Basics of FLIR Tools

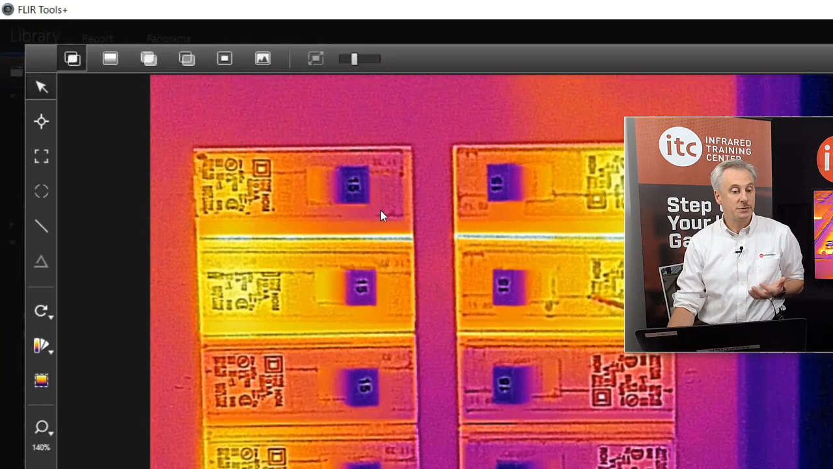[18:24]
And that's why you can see a lot of this detail. If you have a fusion image, whether it's MSX or picture in picture, whichever mode you used, you will have this toolbar across the top. If you have just a plain thermal with no fusion, you won't see that. But since this was taken with a camera that has MSX, we can see that that's enabled.
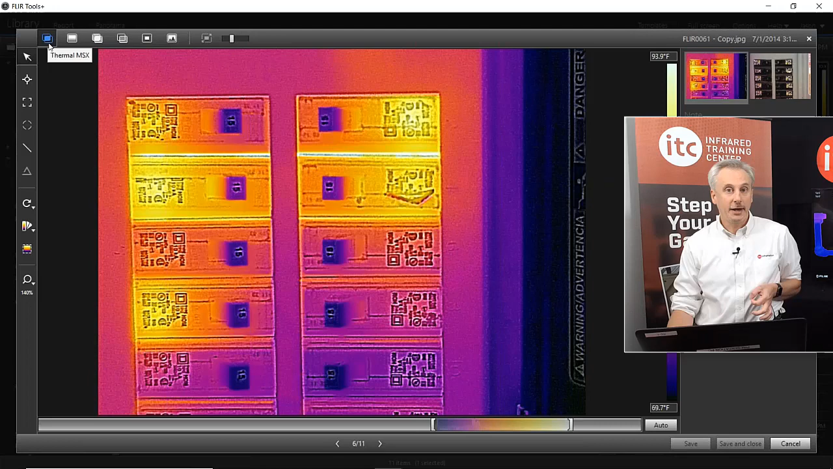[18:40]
On screen: scale top 93.9°F, scale bottom 69.7°F
Now, to see the true thermal image, you can click this button. So that's what the thermal image really looks like without the visual elements. And so you can see quite a difference there. And you can change these modes in the cameras, too. And the MSX can be a little bit deceptive.
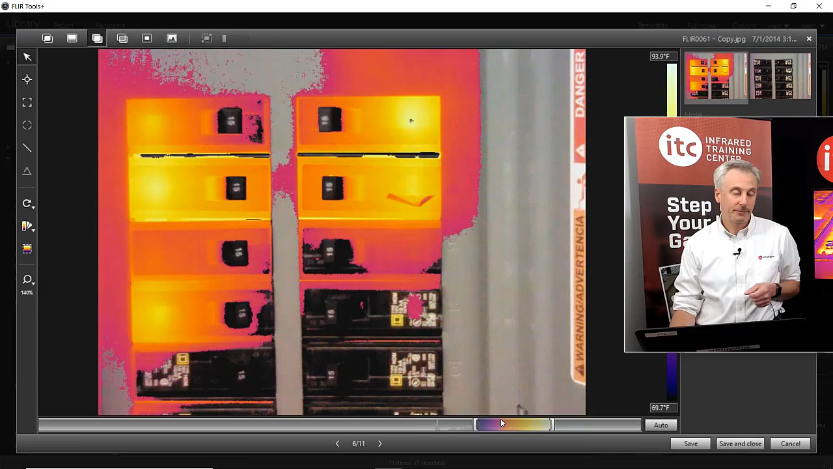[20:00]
On screen: scale top 93.9°F, scale bottom 69.7°F
All right. So you can kind of isolate, say, the problem area and show just that on top of the visual picture.
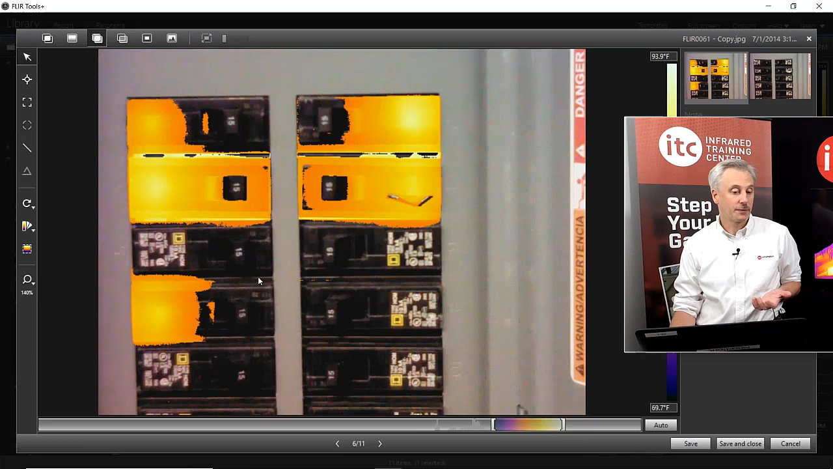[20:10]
On screen: scale top 93.9°F, scale bottom 69.7°F
This is a thermal blending, like a transparent mode.
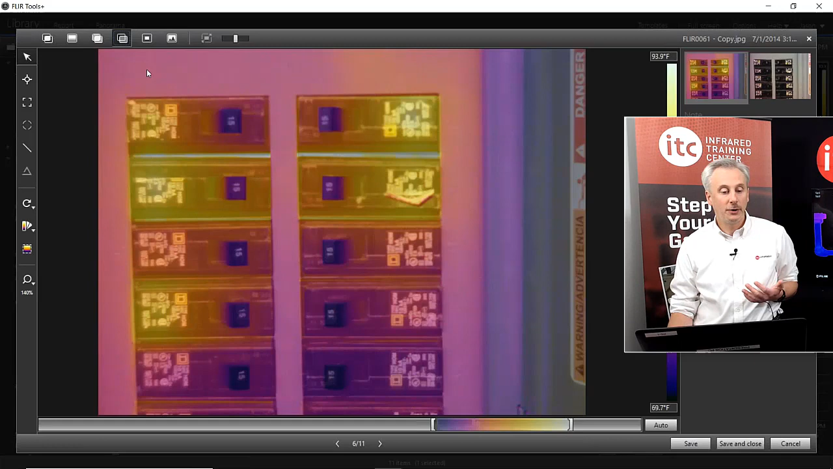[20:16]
On screen: scale top 93.9°F, scale bottom 69.7°F
This is a picture-in-picture mode, which many of the cameras have. You can actually, in the software, sort of unlock this with this button right up here. And then you can resize it
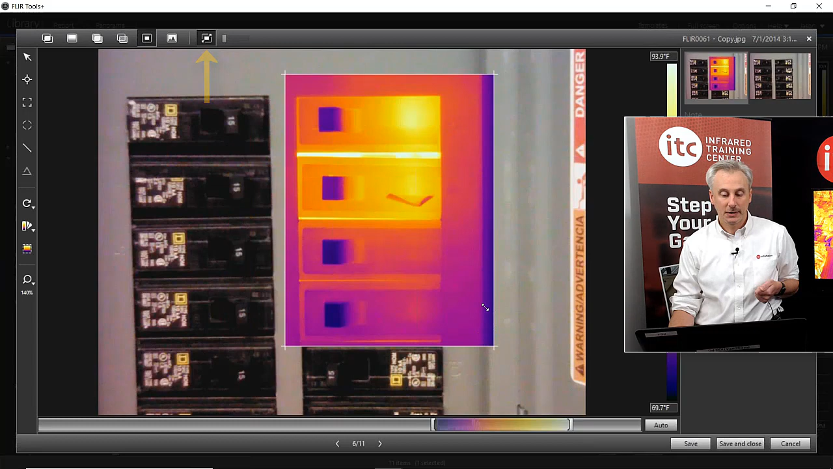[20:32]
On screen: scale top 93.9°F, scale bottom 69.7°F
and move it around. It's kind of like a window into the thermal image. So kind of cool on our report, particularly for somebody who's not used to looking at thermal images.
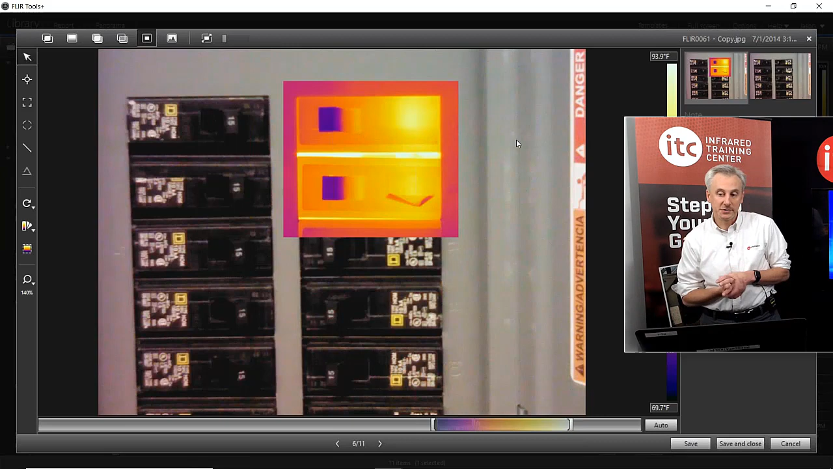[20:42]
On screen: scale top 93.9°F, scale bottom 69.7°F
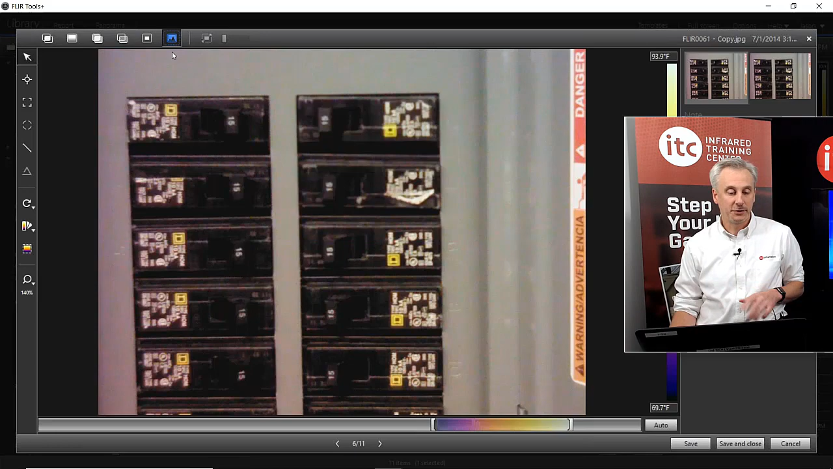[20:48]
The last button is for just the pure photo. So you have all those buttons available to you right up here. Okay. We haven't actually talked about measurement yet, but you can do a fair amount of temperature measurement with the software. Everything we've talked about so far has just been qualitative, interpretive.
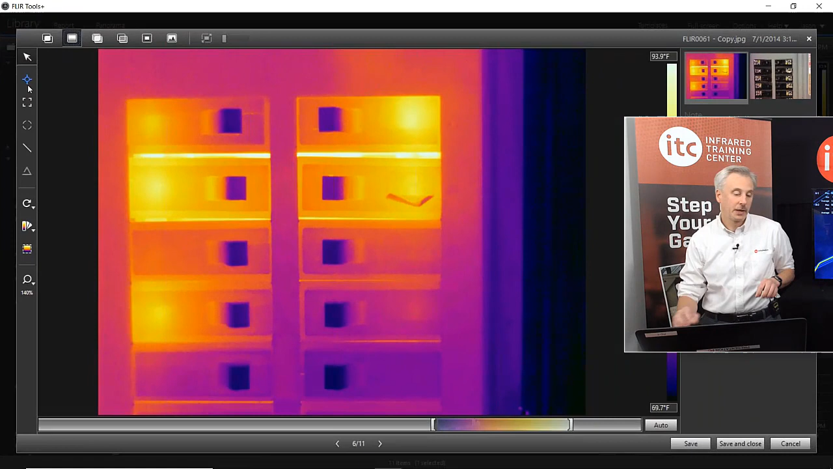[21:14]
On screen: scale top 93.9°F, scale bottom 69.7°F
But all these tools over here allow you to perform temperature measurements. So you can add spot meters, just a single point measurement. You have two area tools, a box and an ellipse for measuring, say, maximum or average temperature. You have a line tool. And then you have a delta T for measuring a temperature difference between any of those tools. Adding them is very simple. Just click on the spot so it's pressed in like that. Come up to the image, click wherever you want to place that on the image.
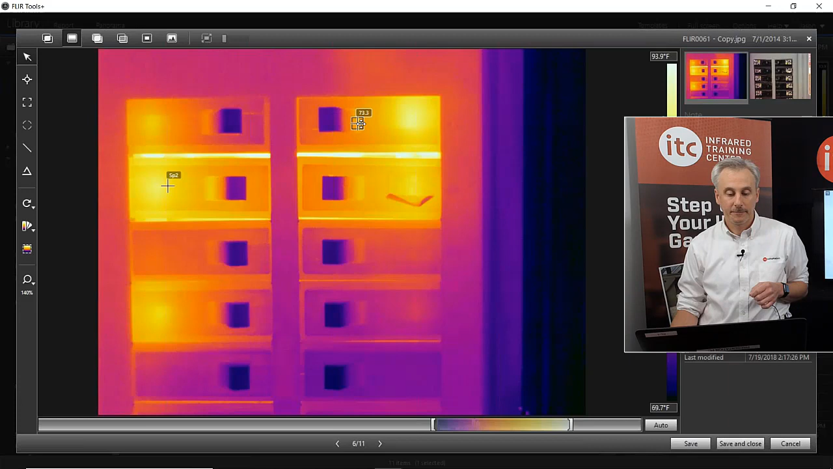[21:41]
On screen: scale top 93.9°F, scale bottom 69.7°F
Move those around. As many as you can fit. As you begin to add these spots, this table will begin to expand out. So in the measurements table, we see spot one through four.
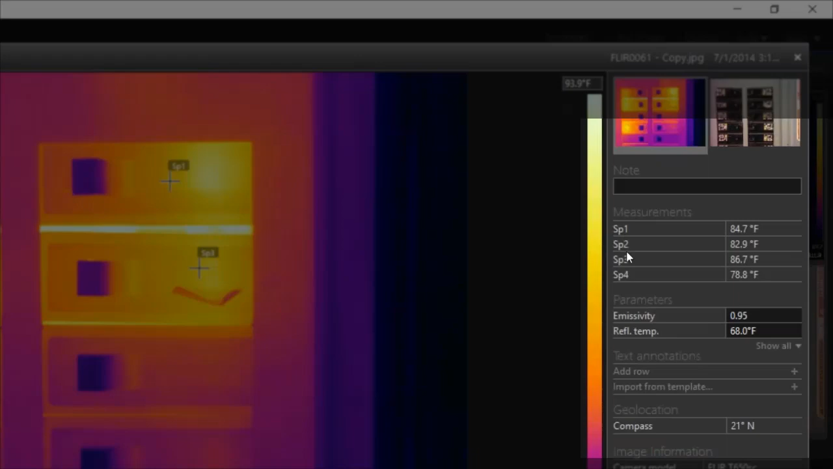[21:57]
To delete a spot, just right click and delete. All right. The areas, if we click on the box or rectangle tool, we can click and drag diagonally to draw that on the image.